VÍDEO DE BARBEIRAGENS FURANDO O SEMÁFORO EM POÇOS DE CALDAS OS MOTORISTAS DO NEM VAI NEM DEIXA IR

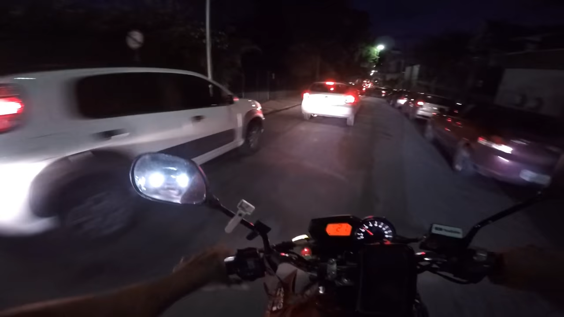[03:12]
Nem vai nem deixa aí, deixa espaço pra esquerda aí, tio. Deixa espaço pra esquerda, mas a turma do nem vai nem deixa aí, né, tiozão?
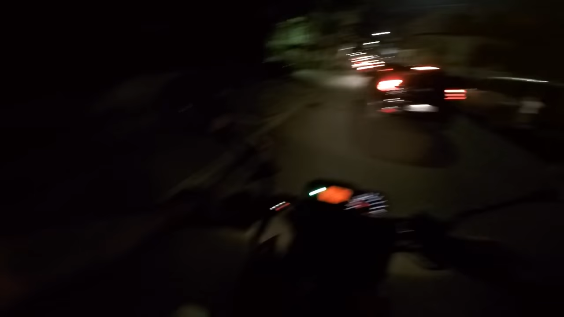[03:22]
Então é complicado. É, pessoal, esse é o pessoal aí do nem vai nem deixa aí. Esse aqui tá virando errado, é pra lá não pode virar não, tiozão. É de brincadeira, tio.
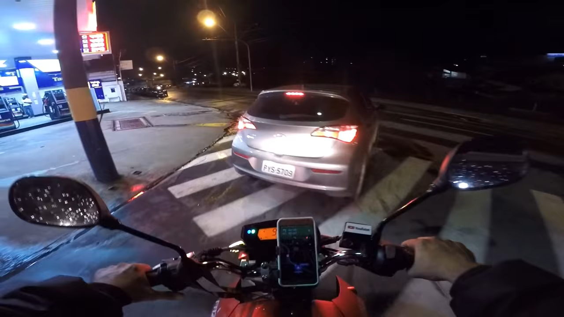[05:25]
O farol tá aberto, cara. Presta atenção, rapaz. Presta atenção. O farol tá aberto. Dá pra tirar a traseira de um fila da mãe desse, cara.
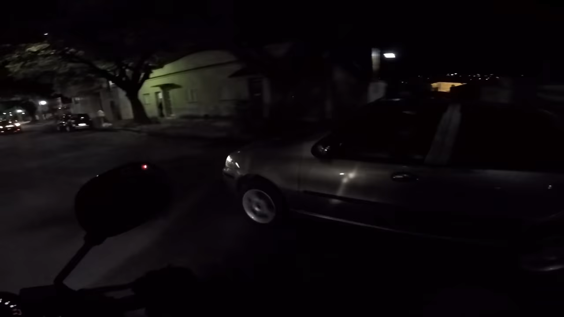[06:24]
Aí sim, tiozão. Agora tá aceso. Eu não te enxergo, tio.
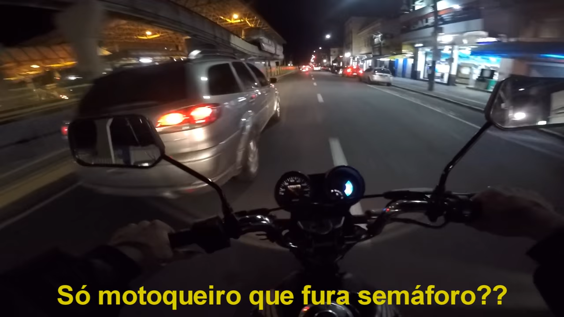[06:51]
Além de entrar no lugar que não podia, não deu certo e ainda furou o farol, tiozão. Três infrações de trânsito num lugar só, tiozão.
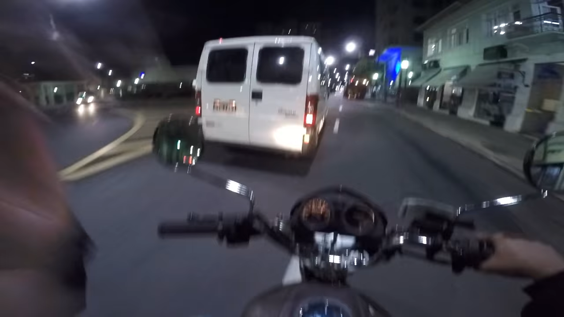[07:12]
Você vai entrando sem dar seta, tiozão. Tá de brinca. É matar uma toca aí, tio.
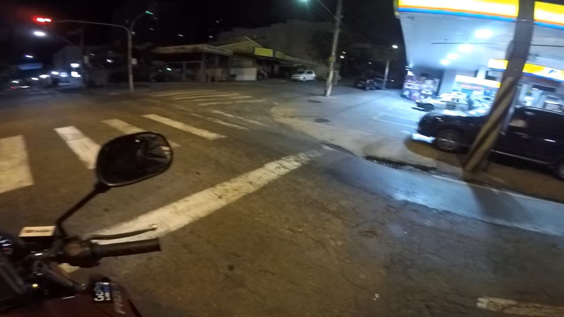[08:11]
Mano do céu, já vi muito motoqueiro furar farol, velho, mas igual esse. Caraca, mano. Perigo do caramba, hein, tio.
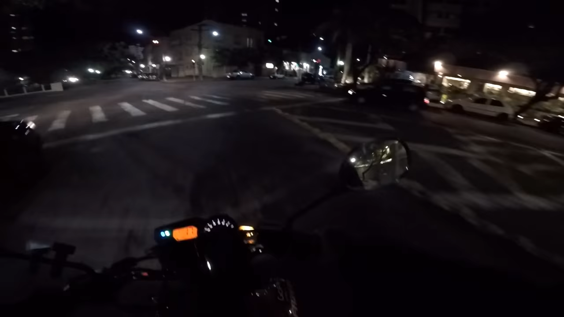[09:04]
É de brinca, hein, tio. Super moto, super motoqueiro, maluco. Motoqueiro fantasma. Você tá é doido, tiozão.
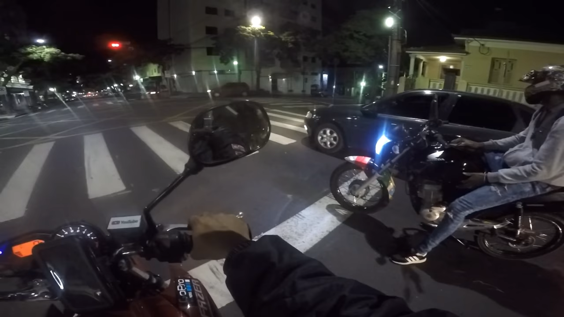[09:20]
Viu só, tiozão? É só motoqueiro que fura farol. É só motoqueiro que faz as coisas erradas, tiozão. Motorista não faz nada errado. Ah, tá eu e o parceirinho aqui parado no farol. O carinha do Vectra foi lá e furou.